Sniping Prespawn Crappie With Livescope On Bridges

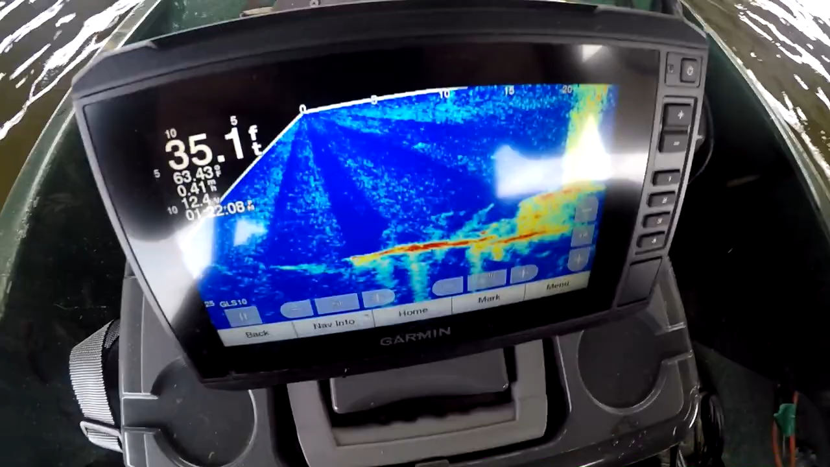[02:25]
On screen: depth 35.1 ft
See all them fish right there?
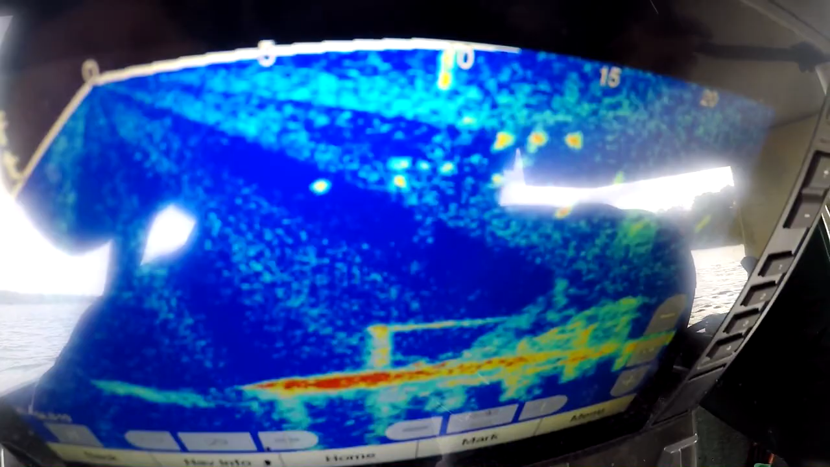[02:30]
We about to catch them. Hello, my dude.
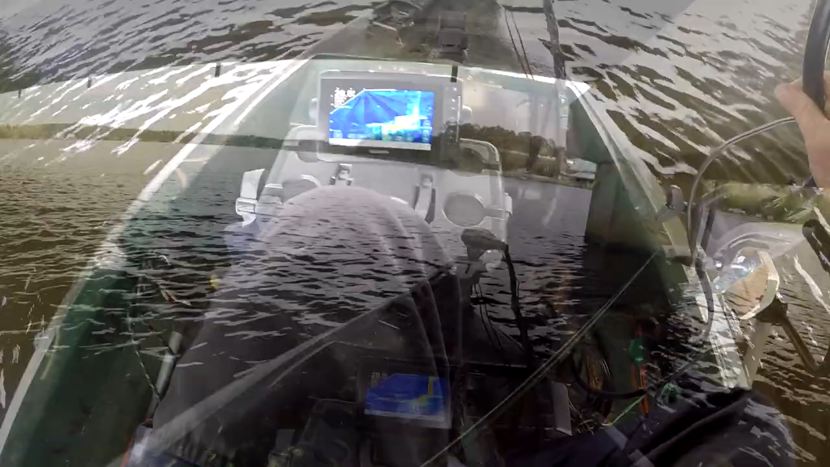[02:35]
I'm gonna drop it down on them.
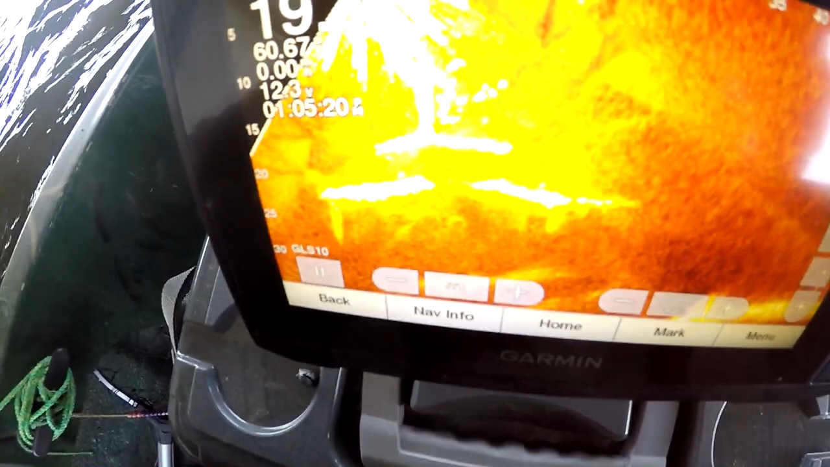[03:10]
Alright, guys. Y'all see all them fish right there beside the bridge pillar?
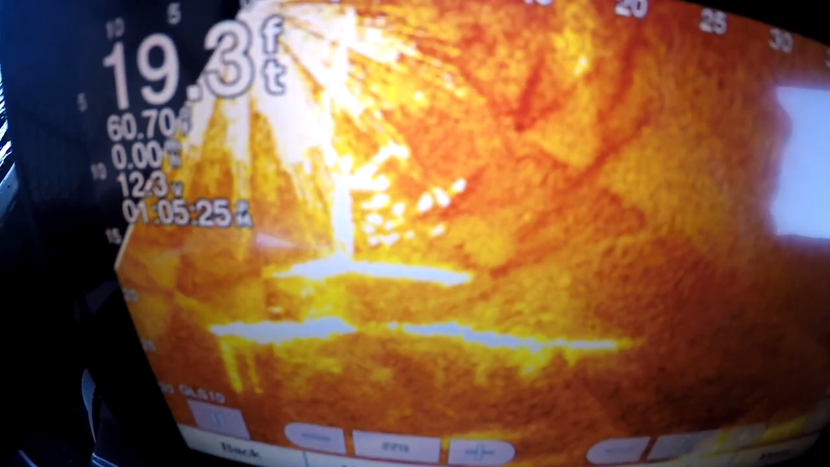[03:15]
On screen: depth 19.3 ft
Every one of them is about 13 to 15 foot of water. Oh, I got one. Ah, a little squeaker.
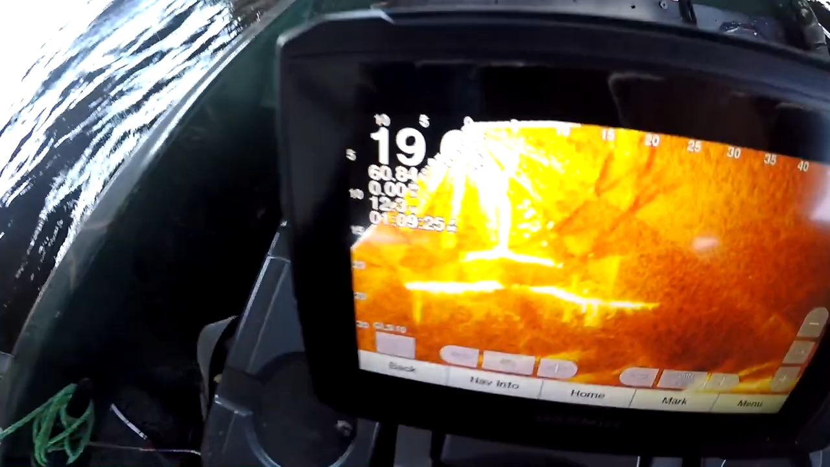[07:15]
Like, I'll show y'all. I mean, all those right there,
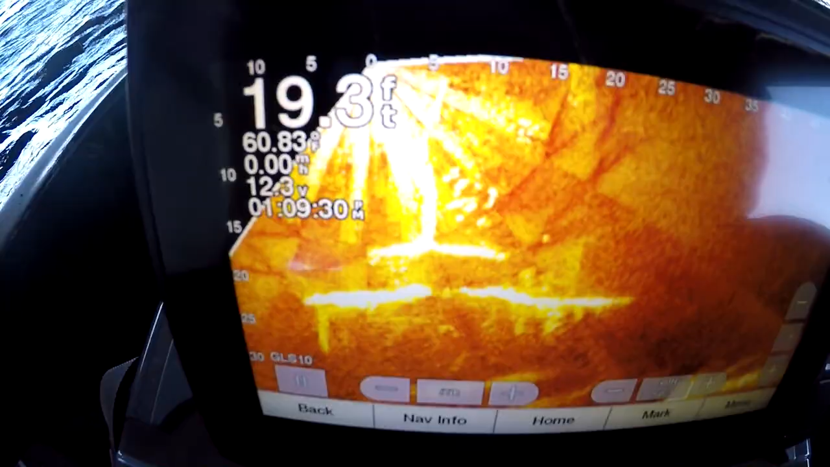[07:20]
On screen: depth 19.3 ft
I mean, they're not moving a lot, but they're there.
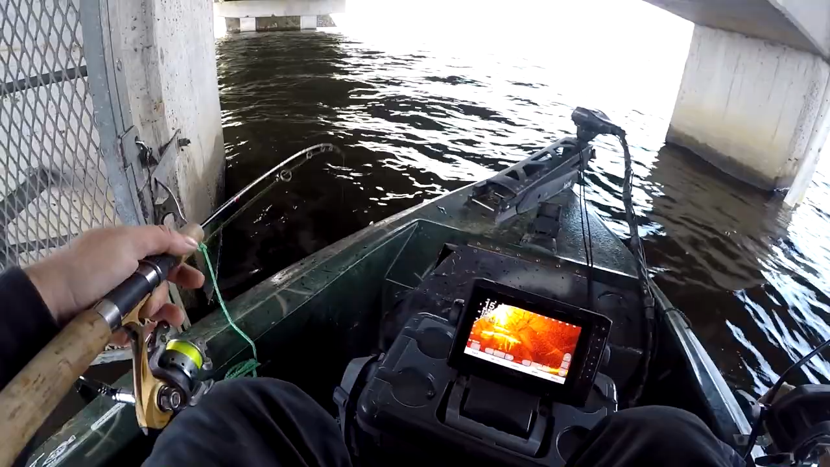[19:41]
I mean, this scope's nice, but if I know the fish are there, I mean, I can catch them. I'm gonna drop this down just a little bit, see what happens. I always emphasize repeat cast, but sometimes you just gotta change it up a little bit. So I drop it down and then I can wind it up.